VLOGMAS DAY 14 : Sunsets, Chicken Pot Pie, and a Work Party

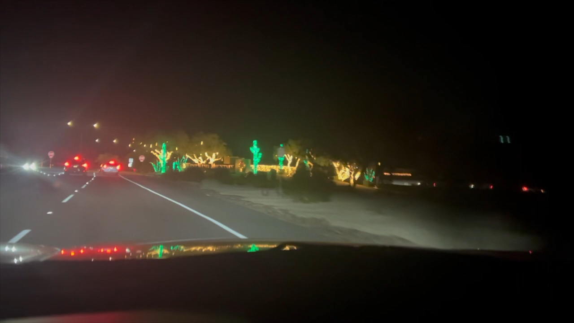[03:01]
um lit up all these cactuses all lit up it's like my favorite